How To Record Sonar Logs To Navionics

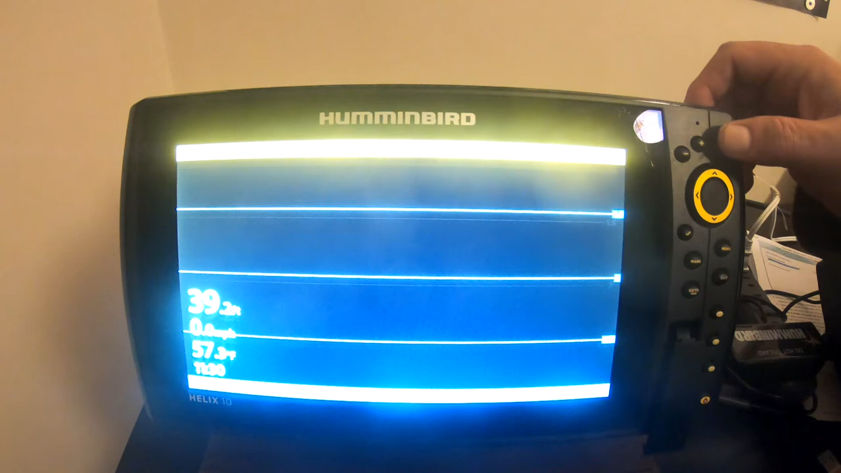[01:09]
You keep hitting that view button until you come to the screen snapshot page.
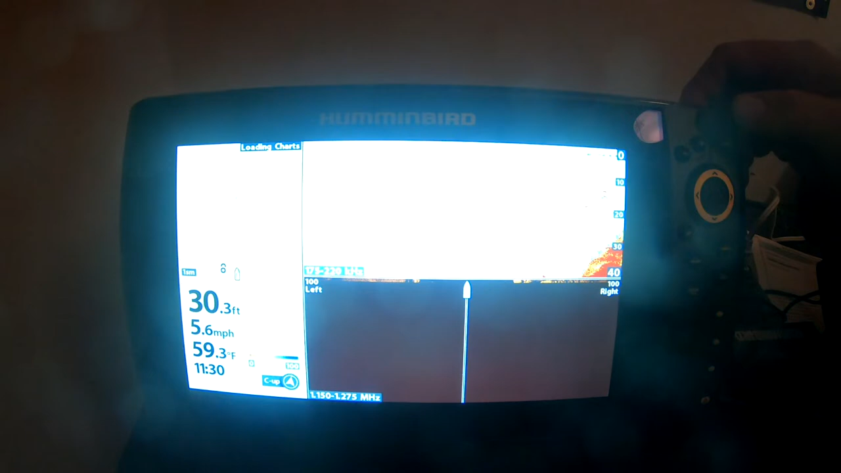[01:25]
On screen: depth 30.3 ft, water 59.3°F, speed 5.6 mph
There it is. Once you get to that screen snapshot view page, you hit the menu button once.
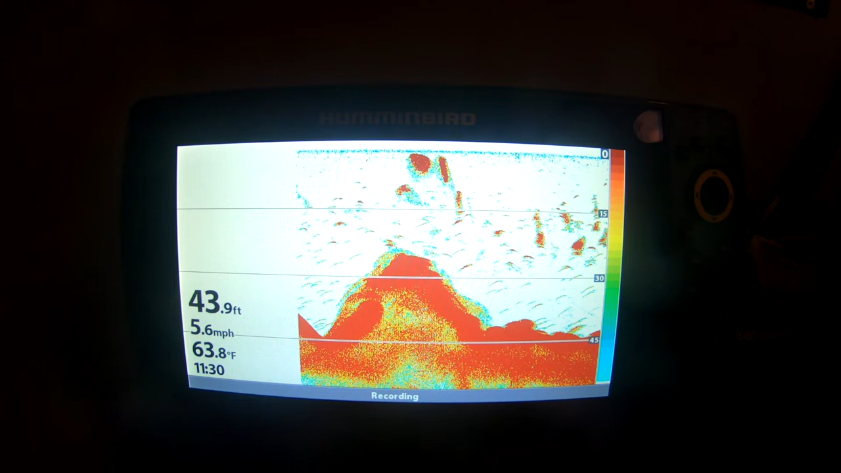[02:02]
On screen: depth 43.9 ft, water 63.8°F, speed 5.6 mph
As long as you're connecting to the bottom with your sonar, it'll record. But I like to record under 10 miles an hour.
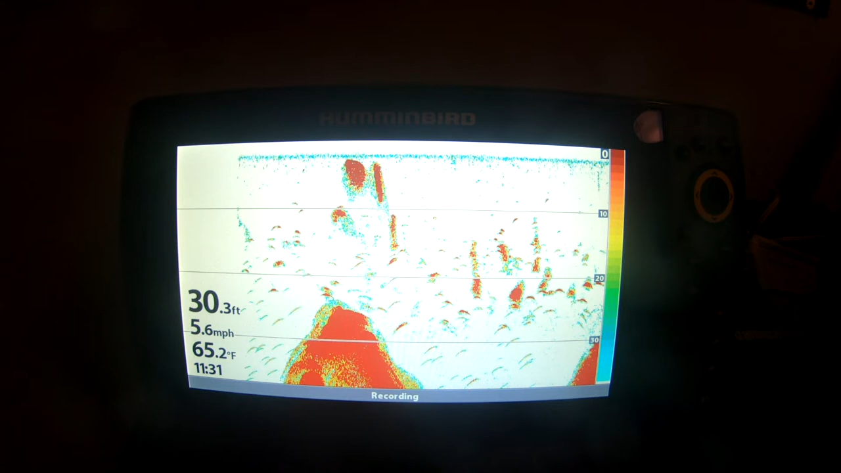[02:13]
On screen: depth 30.3 ft, water 65.2°F, speed 5.6 mph
But let's say you're done fishing for the day. Okay, you head to the launch. Before you trailer your boat,
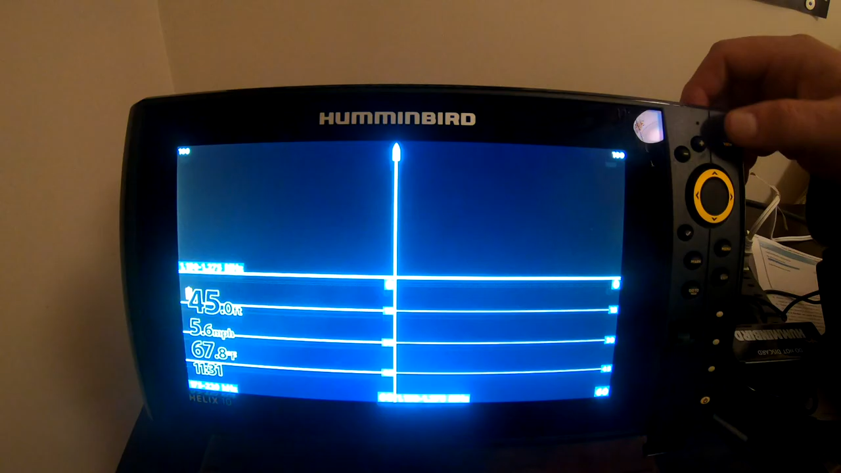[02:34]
On screen: depth 45.0 ft, water 67.8°F, speed 5.6 mph
I know I got a lot of views on here.
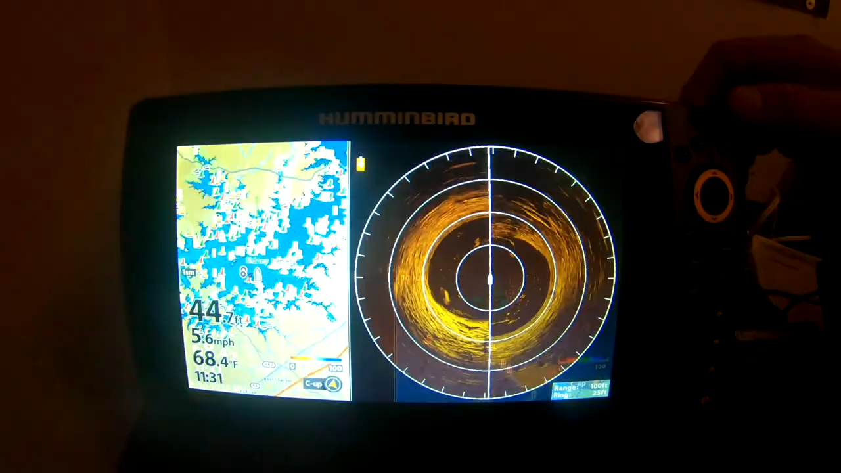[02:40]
On screen: water 68.4°F, speed 5.6 mph
I should reset some of these views. A lot of them.